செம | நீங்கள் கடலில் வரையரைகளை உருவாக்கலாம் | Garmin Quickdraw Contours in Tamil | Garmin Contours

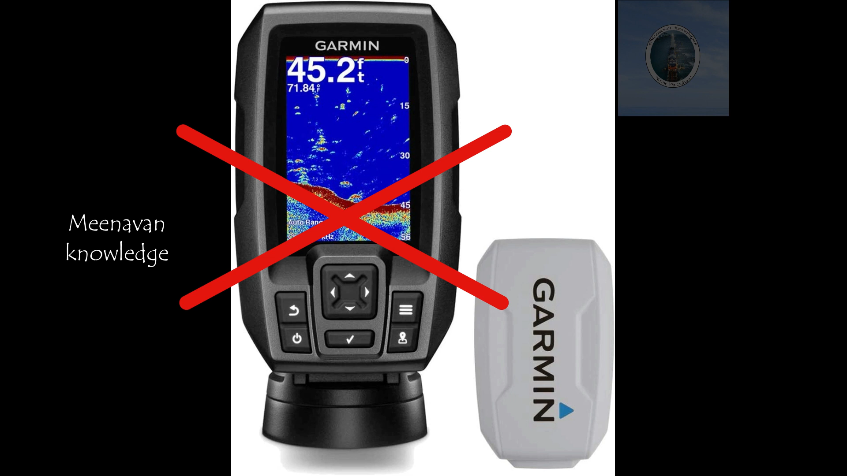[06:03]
On screen: depth 45.2 ft
250 250 tweeted சரி காப்பர் கார்ட்மின் சறைக்கர் 4 இதிகள்ளையனா இருக்காதே விவிட் சிரியேஸ் எல்லாத்தலிமே இருக்கு 595 பிளச்சிலே இருக்கும் இதல்லா ரார்